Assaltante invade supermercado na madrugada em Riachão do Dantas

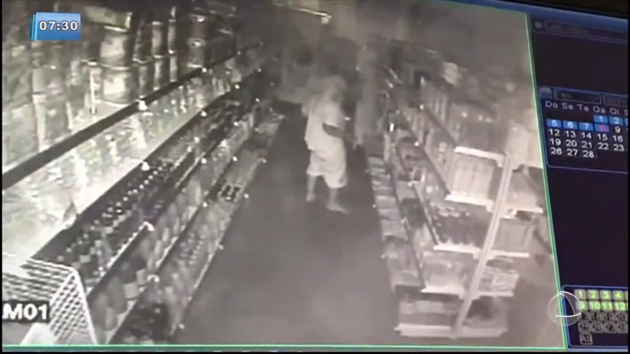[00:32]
o que é que quer levar pra casa, o que é que ele vai usar, se é um desodorante bom de marca, né? Leitinho pras crianças, eu tô vendo ali que não tem. Eu sei que não tem, ele quer só coisa boa. E esse vídeo veio parar aqui no Balanço Geral Manhã, porque a audiência acerta e as pessoas que tiveram informações sobre o paradeiro dessa figura podem acionar a polícia através do telefone 181. Aí a câmera aproxima um pouco mais, é a noite, tá embaçado,